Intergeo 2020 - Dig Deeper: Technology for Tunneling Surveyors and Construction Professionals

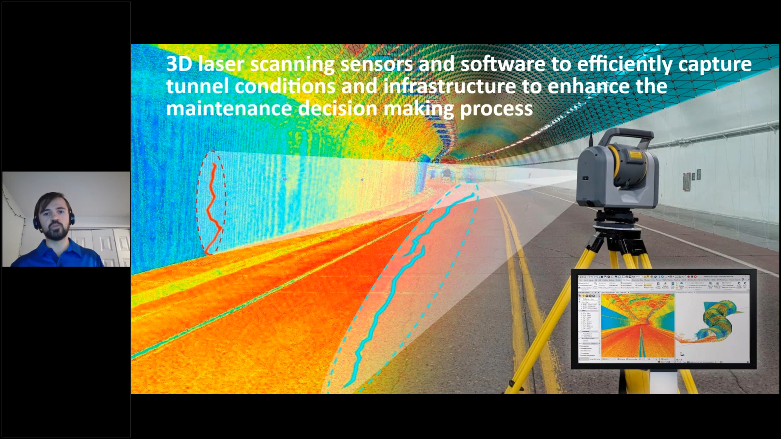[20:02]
where we can extract features from the software or from the imagery and the scan data in the software and help to make decisions on maintenance. And a project example of this, the Wolf Creek Tunnel in Colorado here in the US,
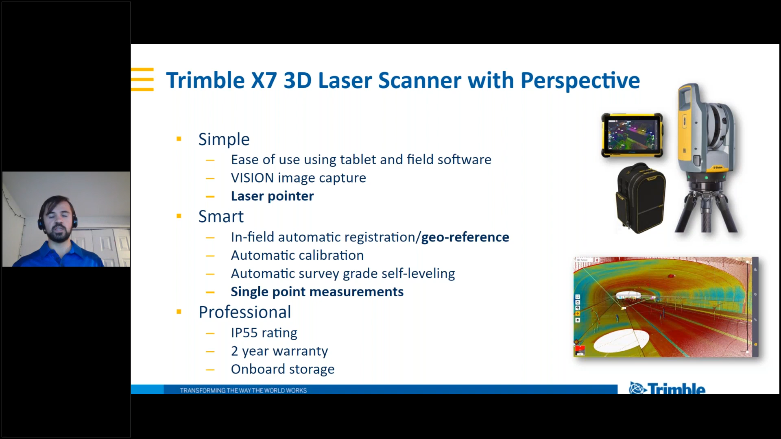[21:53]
So really simplifying that process for collecting tunnel data with the laser scanner efficiently. So those are some new updates on that instrument. It's been out for a while now, but we have some new firmware updates and with the perspective software. And so looking forward to seeing people use that more and more in the tunnel space. Trimble Business Center, our tunneling module, will have a new version of this coming out soon.